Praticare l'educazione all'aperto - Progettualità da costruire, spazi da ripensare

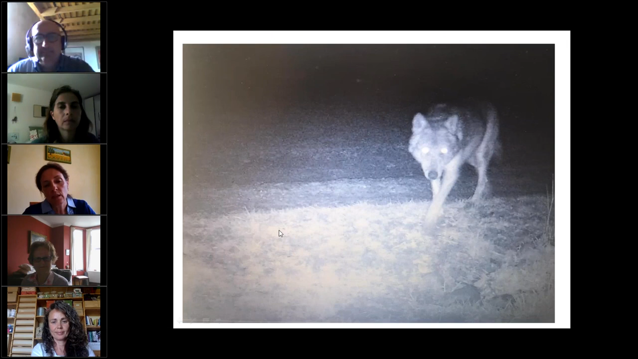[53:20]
e le immagini che erano state registrate per poi approfondire le caratteristiche degli animali che erano stati fotografati,